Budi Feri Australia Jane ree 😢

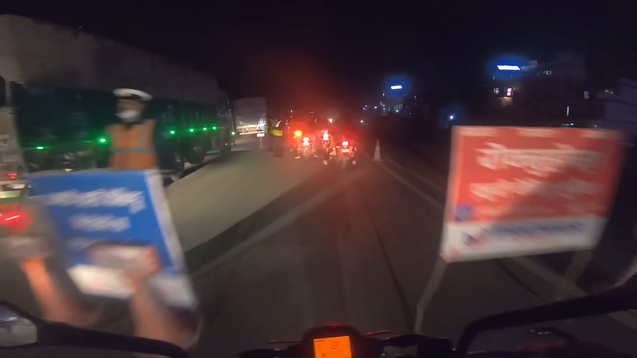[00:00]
मैं बस चेकिंग में परियो केडा हो मैं बस चेकिंग में तिमहरुको भाउजू भोलि अस्ट्रेलिया जानी रे पहिले हाइपर बनाएर दिन जगे बिता थियो अब मुहा निसे डुक्ले नि सुरुवात गरे
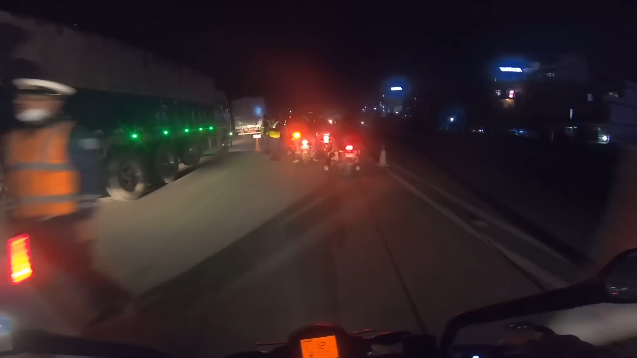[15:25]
ओहो कडा चेकिङ कडा कडा मा बसे चेकिङ मा परियो केडा हो मा बसे चेकिङ मा